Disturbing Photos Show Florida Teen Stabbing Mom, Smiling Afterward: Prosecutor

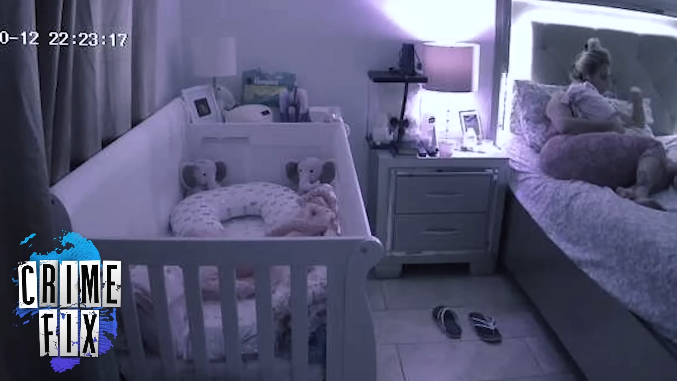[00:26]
in bed with her 14-day-old daughter.
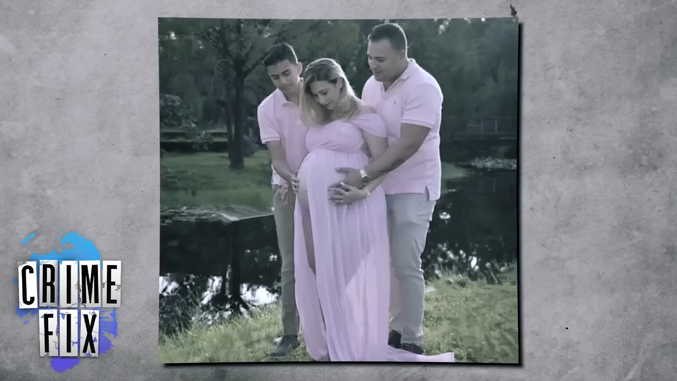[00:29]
The baby was Derek's half-sister. You can actually see screen grabs of Derek standing over his mother,
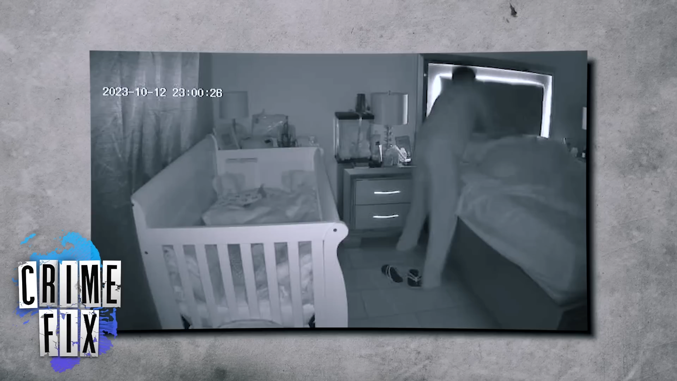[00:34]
who is in bed holding the little baby girl.